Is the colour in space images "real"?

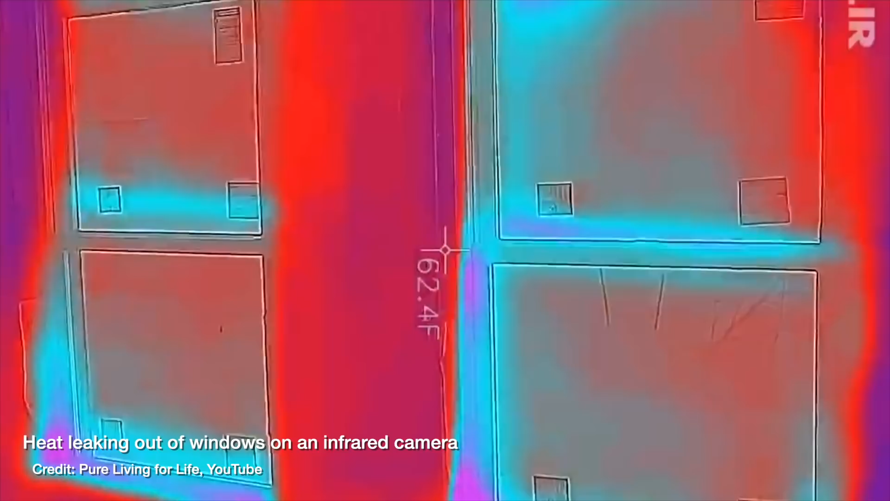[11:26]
On screen: spot 62.4°F
Think about an infrared camera, you know, the kind that you can attach to your smartphone and see where, you know, leaks in your house are, or you can use sort of in a science class to see the heat leftover from a handprint.
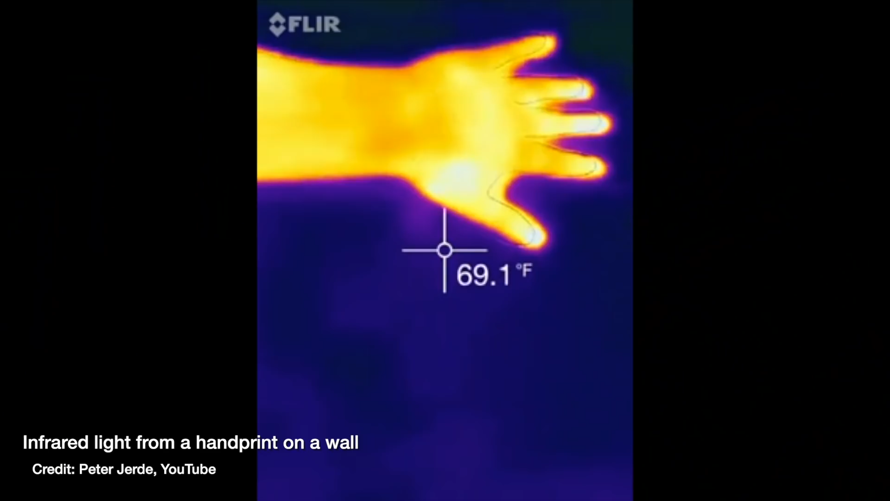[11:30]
On screen: spot 69.1°F
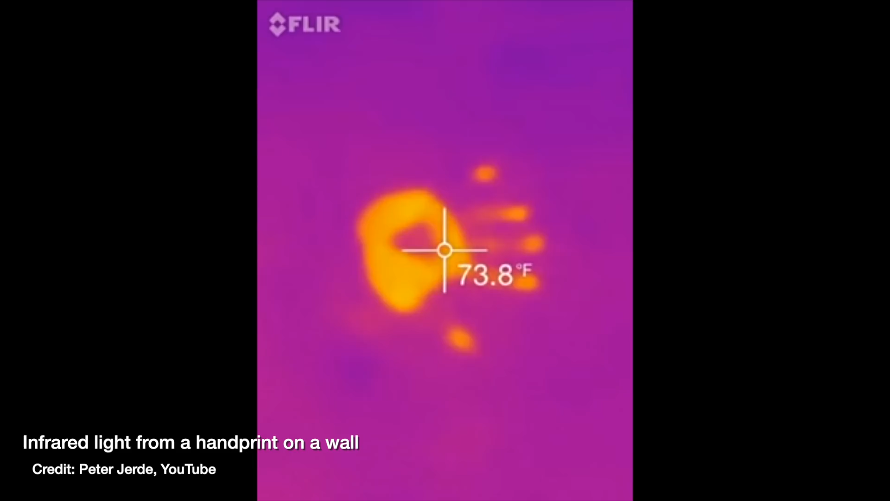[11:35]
On screen: spot 73.8°F
The light that that camera is recording is in infrared, it's redder than red, we can't actually see it with our own eyes.
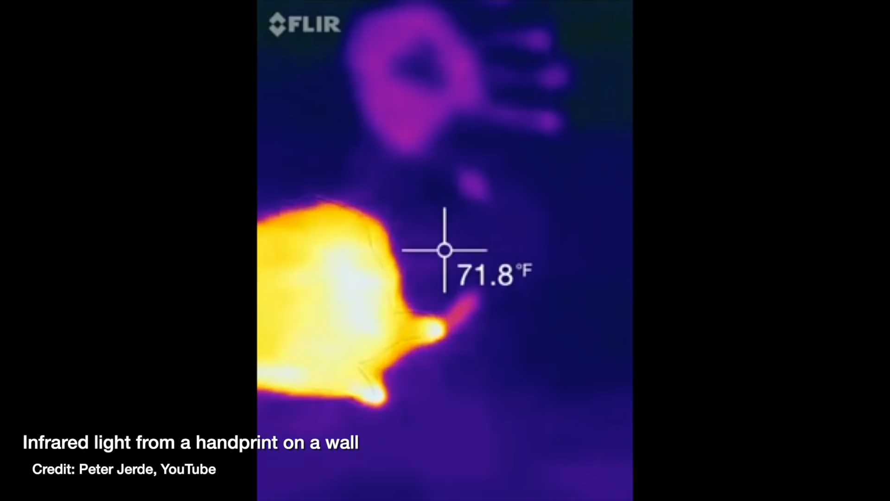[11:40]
On screen: spot 71.8°F
So the image the camera returns has to be coloured so that we can see it in the first place.
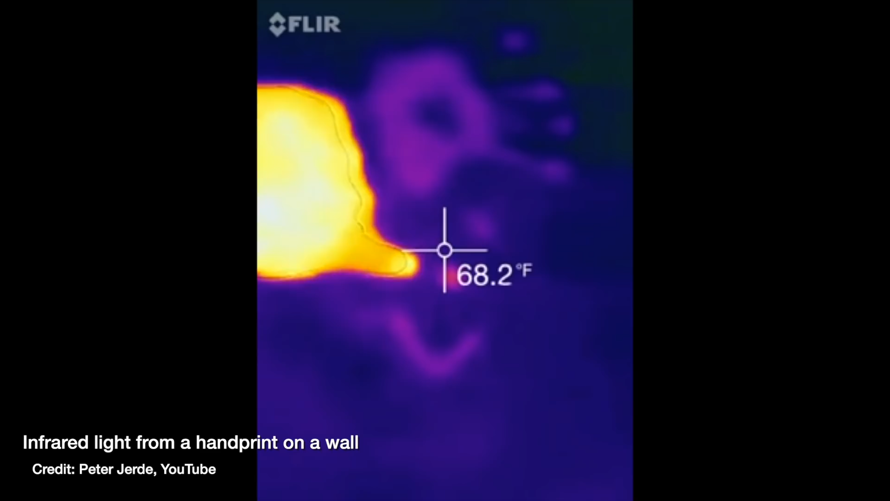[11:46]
On screen: spot 68.2°F
Now what colour they choose is obviously very important. This is infrared, so they could just choose again to colour it in 50,000 shades of red, but you would lose a lot of the detail.